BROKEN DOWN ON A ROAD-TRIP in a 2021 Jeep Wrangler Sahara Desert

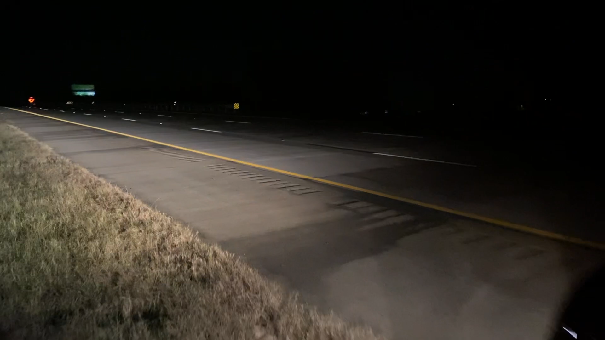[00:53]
of the highway we on the side of the highway there is nothing